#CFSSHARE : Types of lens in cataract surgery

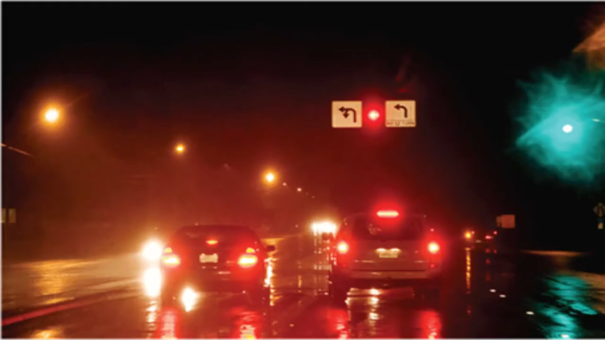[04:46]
titik fokus yang berbeza Dan menyebabkan apa yang kita nampak lampu itu menjadi silau